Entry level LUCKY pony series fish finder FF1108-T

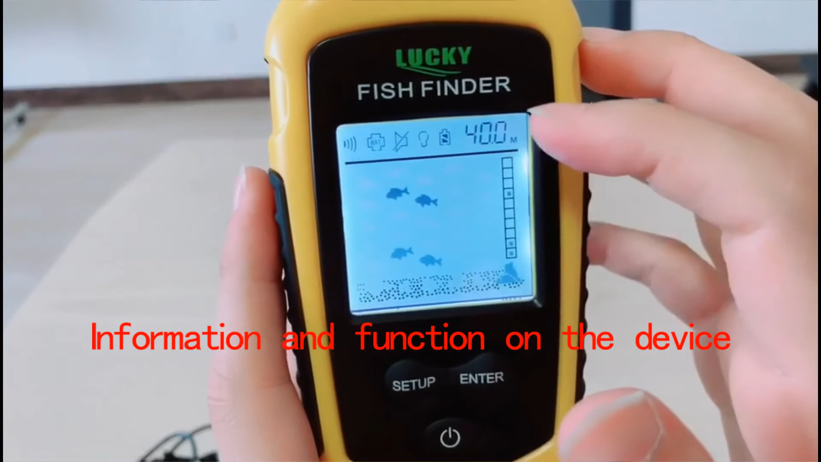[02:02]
the water depth and this is the bottom counter under water this is the lock under water the fish fish the lock and then this is the depth fish depth it's cellular divided to 10 parts and this fish depth is for example the water depth is 50 meters and this fish depth is 10 meters okay let's see some function
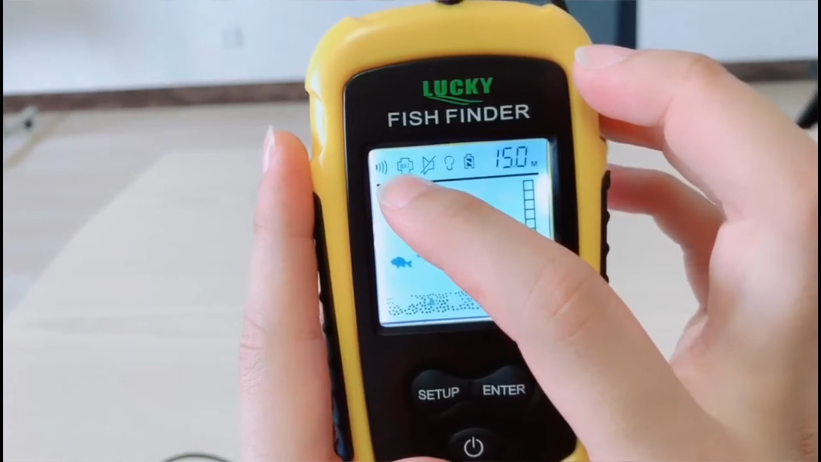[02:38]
this is the sensitivity this is the power saving mode and this is the fish alarm this is the backlight this is the battery
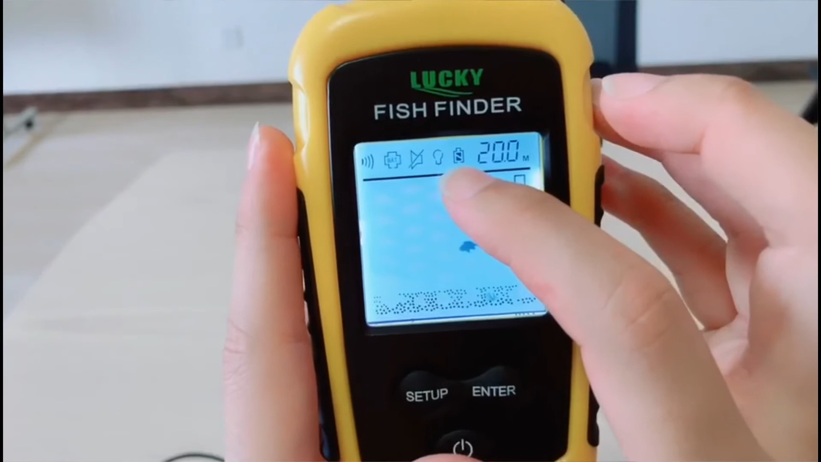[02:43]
power you can press this button for seconds and then press this button again to choose different function
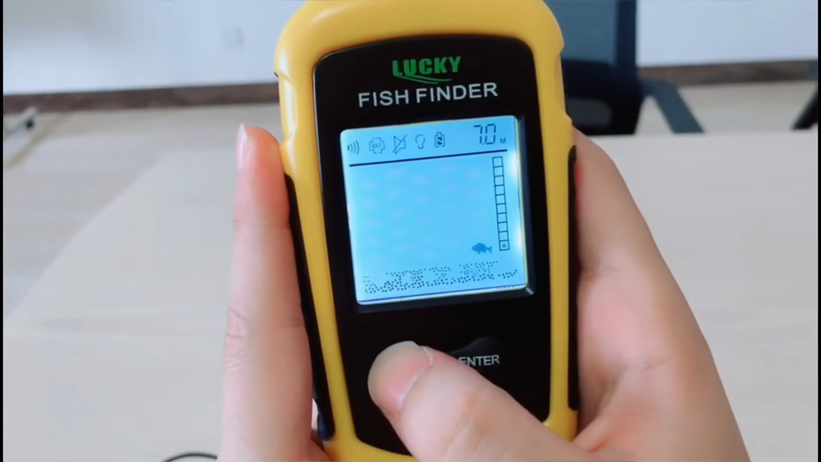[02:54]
On screen: depth 7.0 m
and in each function you can press this button to change different settings this one sensitivity in shallow water you can choose low sensitivity in deep water you can choose high sensitivity next function is battery saving power you can press but to choose battery saving power you can see b83 letters another function is fishing alarm
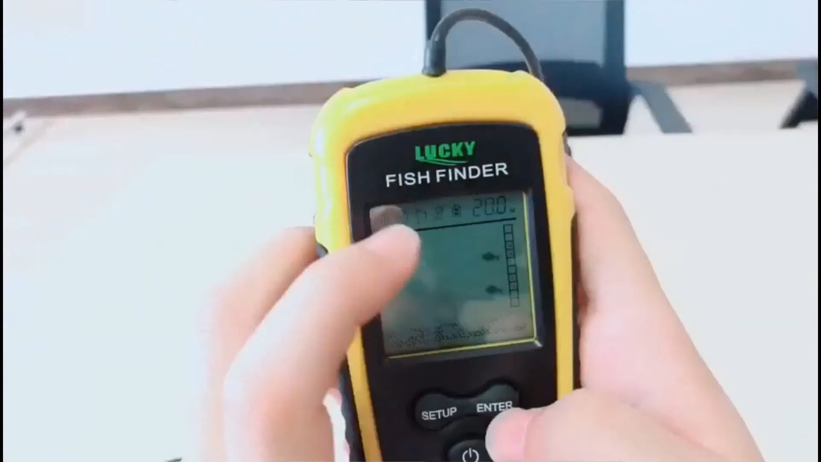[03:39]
screen and here when you when you close the light
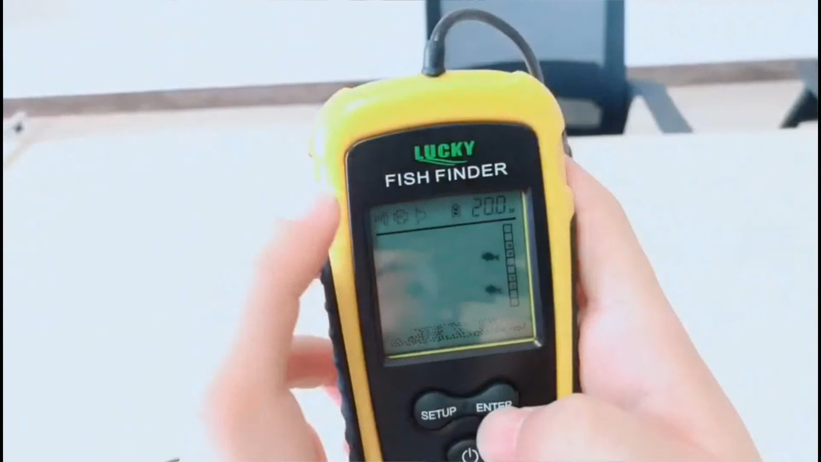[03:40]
okay the light disappear it's very you if you open a backlight it's very useful when you go fishing at night and the last one is the
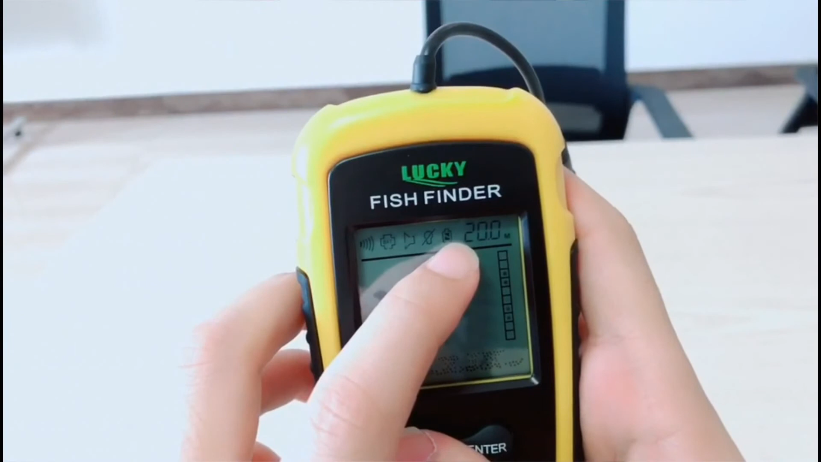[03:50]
battery power okay let's all the operating is very simple thank you